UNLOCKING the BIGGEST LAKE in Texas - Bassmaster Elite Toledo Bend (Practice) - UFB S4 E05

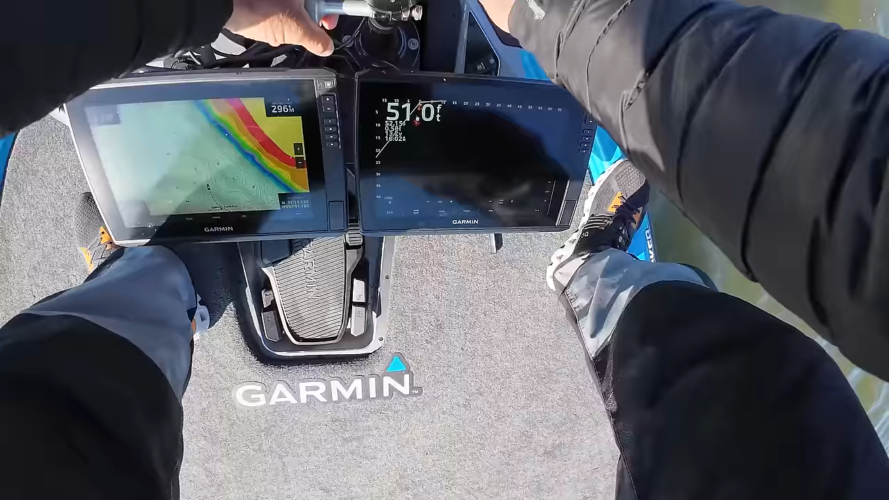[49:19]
I love this thing. This is so freaking cool, dude.
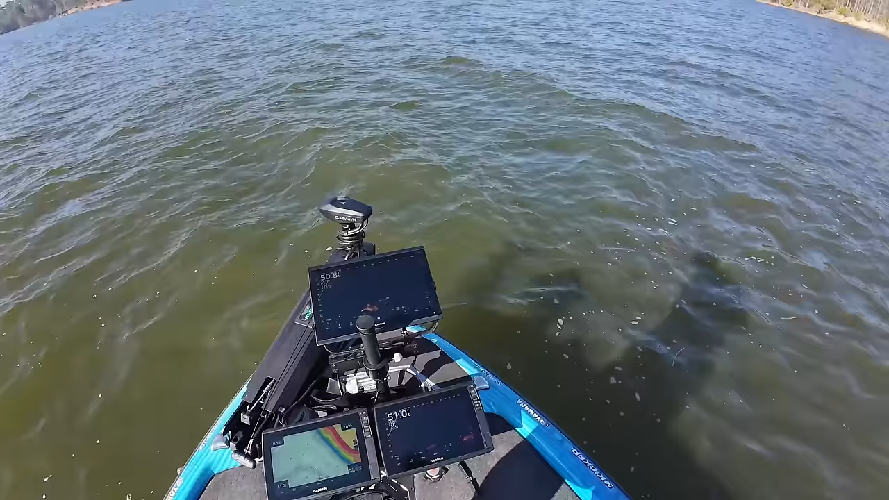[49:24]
Beat down outdoors. So I've got.
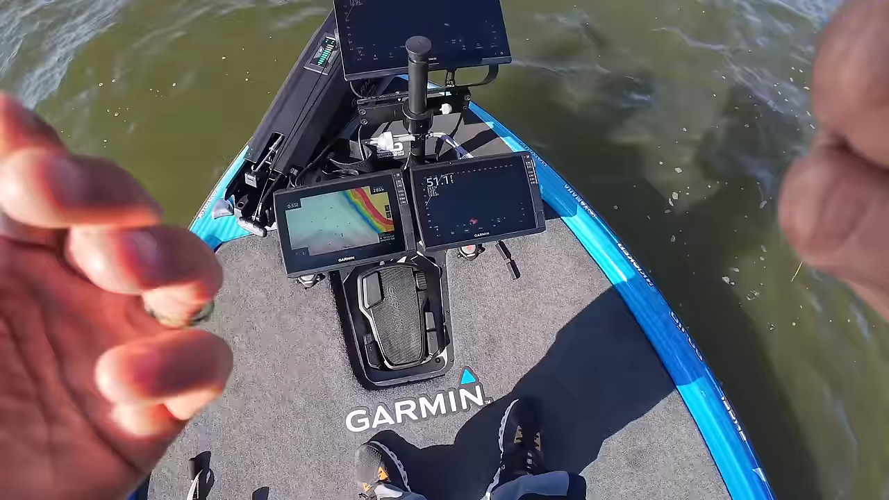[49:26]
Different from the first tournament. Now I have two 12s here side by side fixed.
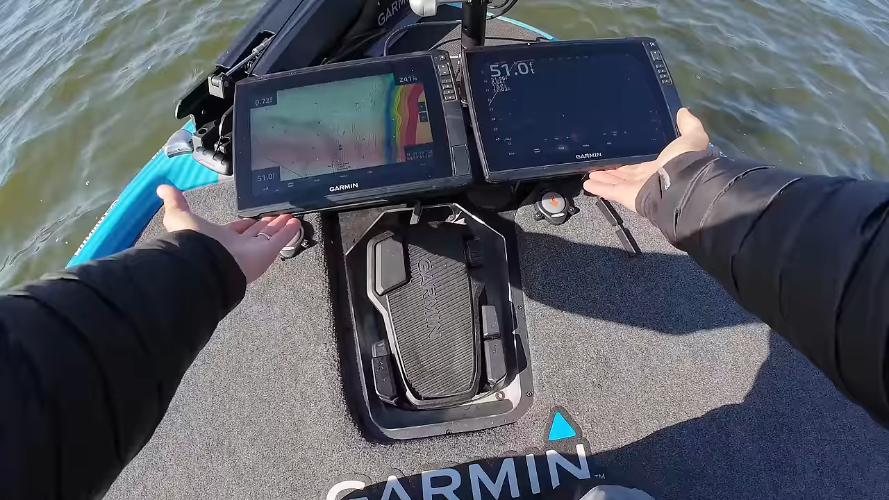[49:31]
Perfect, out of the way of the foot pedal.